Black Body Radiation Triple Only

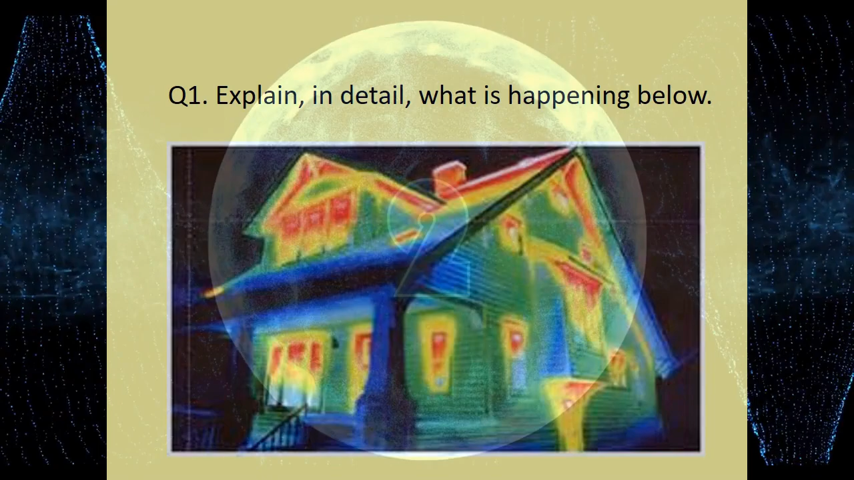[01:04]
Okay, let's see what you've written. So we've got areas of different colour here. This is taken with an infrared camera. So the infrared camera converts infrared wavelengths into visible wavelengths. So what we can see from that picture is the parts of that house that are emitting the most infrared radiation. So the whitest part is probably around the top of the chimney line and the roof line.
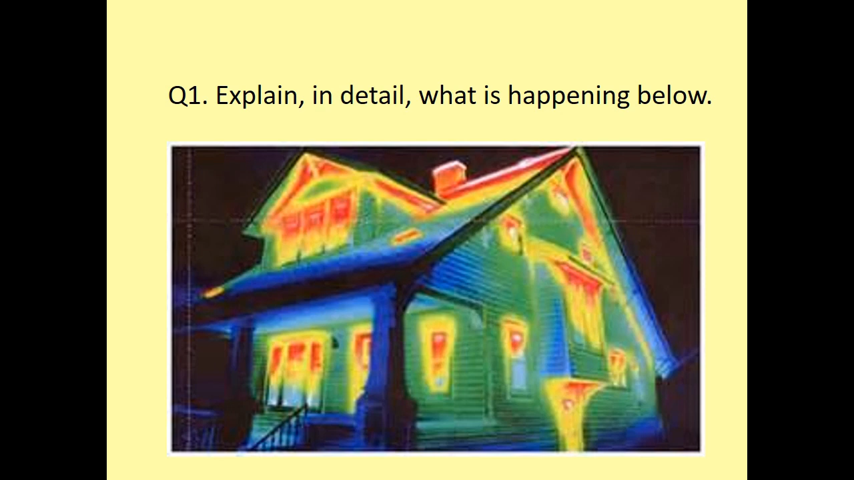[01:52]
and a little bit under the top of the roof there. So we can see the areas with the red and the white are the greatest emitters of infrared radiation. Outcomes then. So quite a straightforward challenge outcome, but important nevertheless.